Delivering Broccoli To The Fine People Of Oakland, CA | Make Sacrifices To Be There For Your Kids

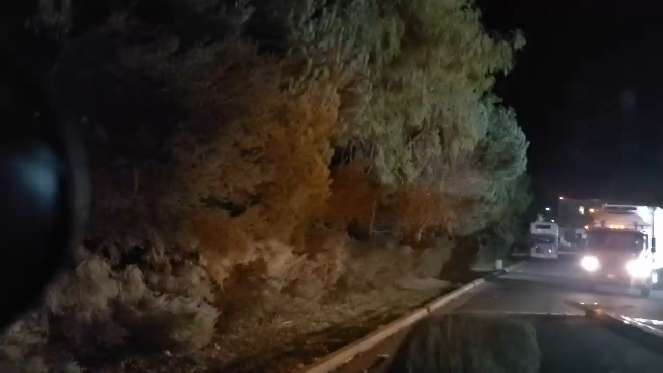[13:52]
yeah I'm like I'm pretty sure that we made a bad decision here folks oh yeah here comes a guy he's coming around the way that I thought I should come in
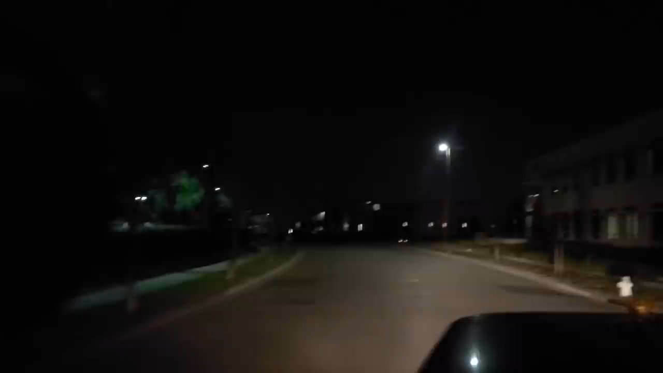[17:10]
we just gotta go around the building the one good thing is I think there's a chance there's a legitimate chance that we might we might get this thing unloaded like quick I really think there's a chance I really really do now this is the driveway but this is a little bit tighter than the other driveway I pulled into so this